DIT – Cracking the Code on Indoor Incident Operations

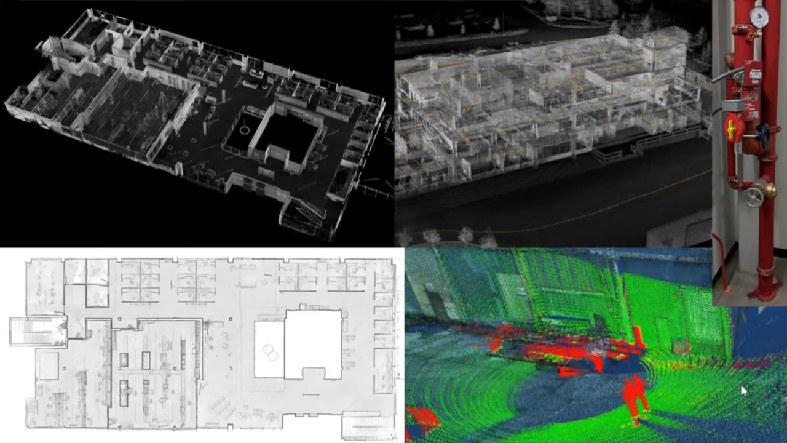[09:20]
That's just one floor. If you look on the top right here, you can see a 3D image of this whole building. And there's a yellow trace there. It's probably too hard to see. You can probably bring the lights down maybe to help see that. There's a yellow trace there. It shows you exactly where you walked. On the bottom left here, you can see a 2D cut of a floor plan.